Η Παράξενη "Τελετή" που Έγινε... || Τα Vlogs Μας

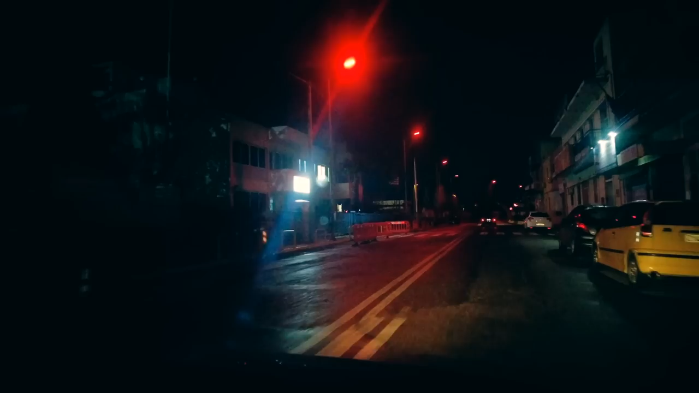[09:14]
Και επίσης, όπως βλέπετε, εδώ έχουν αλλάξει το χρώμα των φωτών. Έχουν βάλει παντού κόκκινα. Λες και εισέρχεσαι σε κάποια περίεργη περιοχή που δεν ξέρω.
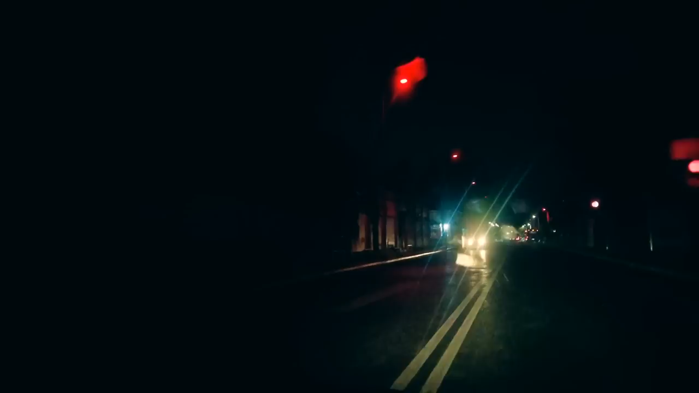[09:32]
Εμένα μου βγάζει κάτι λίγο σπούκι, λίγο περίεργο. Τέλος πάντων, αυτά για τα φώτα, θα σας πω σε λίγο τα υπόλοιπα.